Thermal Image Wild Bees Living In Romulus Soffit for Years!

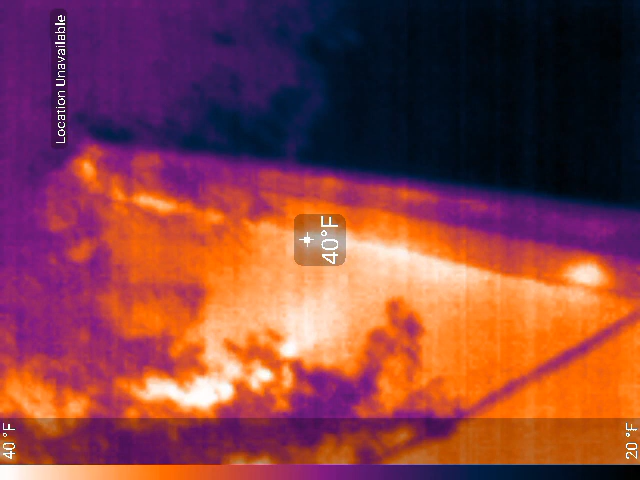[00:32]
On screen: spot 40°F, scale top 40°F, scale bottom 20°F
They didn't call me when they were doing it so I wasn't able to rescue the bees at that time so they just went ahead and put the vent on it. But looks like there's still a pretty strong signature coming out of there. That could be heat loss there to the left of that circle but that is the entrance where the bees primarily live and that looks like a pretty good size signature. So December 19th, 2022 and the colony is still there and we'll see how they're doing in a couple weeks.